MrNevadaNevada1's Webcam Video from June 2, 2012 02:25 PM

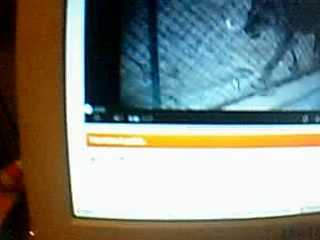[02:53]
Alright, so just hang on, how's it gonna come now? Excuse my sore throat, but this is how it is. Alright, so there's a lioness strolling here and there, like this.